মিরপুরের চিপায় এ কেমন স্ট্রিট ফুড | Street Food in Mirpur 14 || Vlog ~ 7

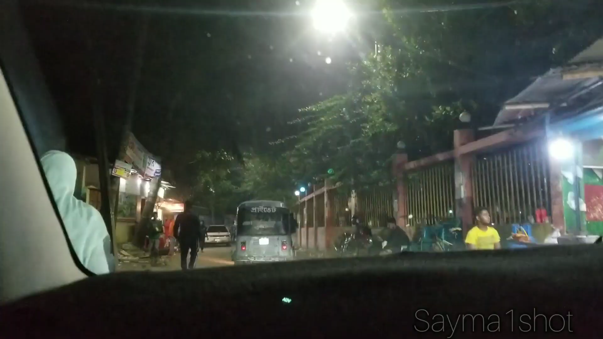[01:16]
এখান থেকে আমি নামার পর আবার এই এক্সাক্ট একটা ভালো মতো আপনাদের ক্লিয়ার একটা লোকেশন বলে দিব, কেন আসতে আপনাদের সুবিধা হয়।